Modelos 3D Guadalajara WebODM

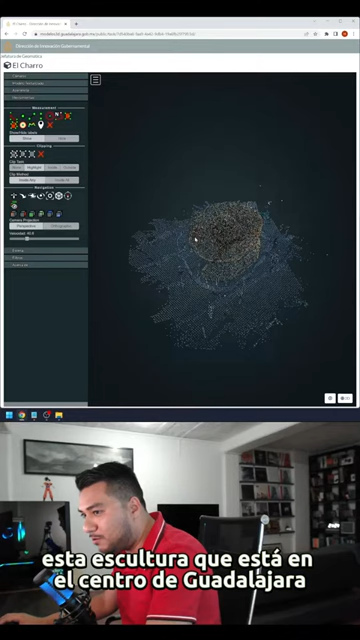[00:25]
Y lo que tenemos aquí es un potre que como saben es nuestro gestor de nubes de puntos favoritos basados en software libre al igual que HuevoDM.
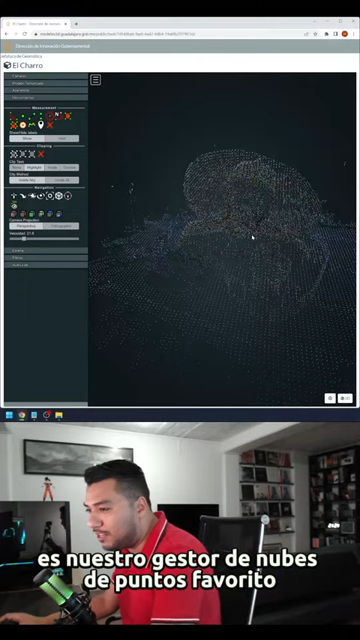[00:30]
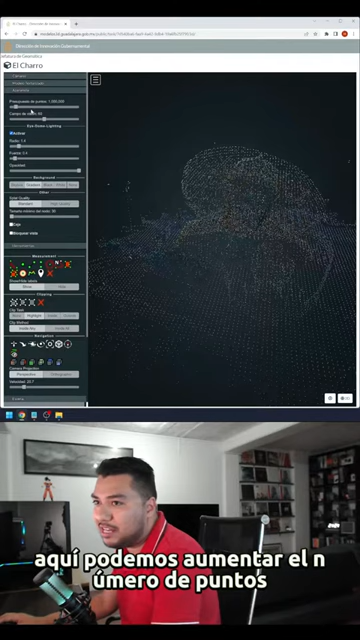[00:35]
Es una nube de puntos normal, aquí podemos aumentar el número de puntos, cambiar aquí los efectos, poner una alta calidad.
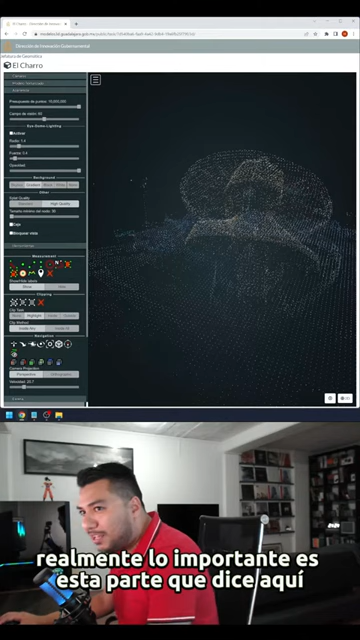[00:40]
Aquí realmente lo importante es esta parte que dice aquí modelo texturizado,
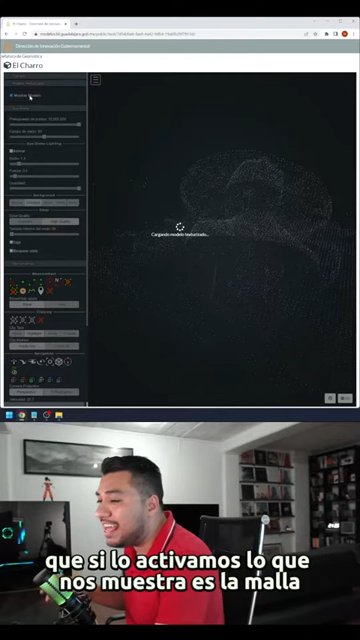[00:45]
que si lo activamos lo que nos muestra es la malla o el mesh que genera automáticamente HuevoDM.
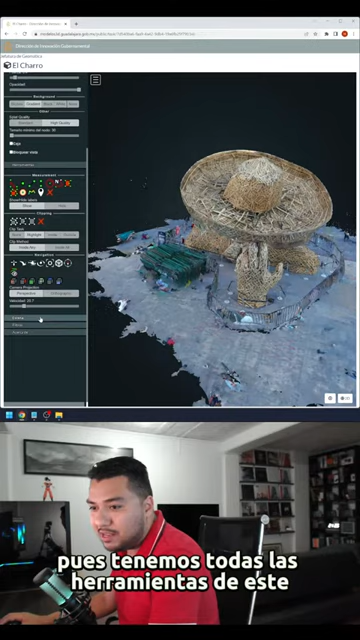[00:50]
Y al estar dentro de potre pues tenemos todas las herramientas de este para hacer animaciones, para hacer mediciones.
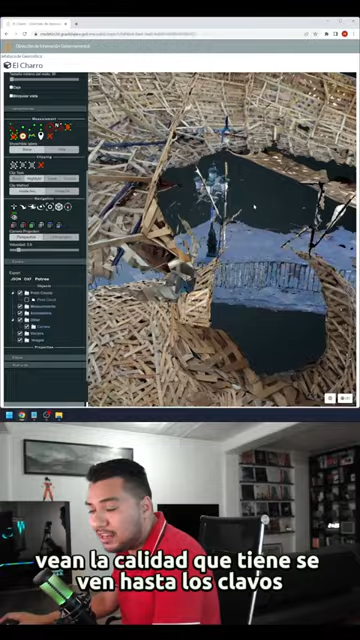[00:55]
Vean la calidad que tiene, se ven hasta los clavos. Este modelo está procesado en calidad ultra.
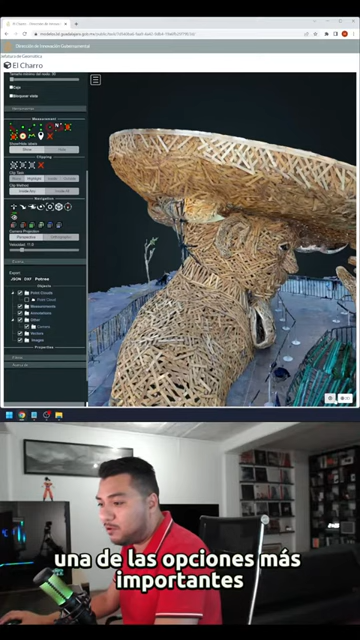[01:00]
Una de las opciones más importantes es que podemos descargar los productos. La ortofoto, que sería raro descargar la ortofoto de un modelo 3D. La nube de puntos, enlace y el modelo texturizado por ejemplo para Blender. El objetivo principal de este sitio es la visualización de datos tridimensionales en web, a través de un link, de un enlace. Porque nada me sirve tener mi nube de puntos de 7 GB guardada en un disco duro externo o en mi drive si nadie lo va a poder ver. Les dejo el enlace y esperemos que en el corto plazo se tengan más modelos 3D del municipio.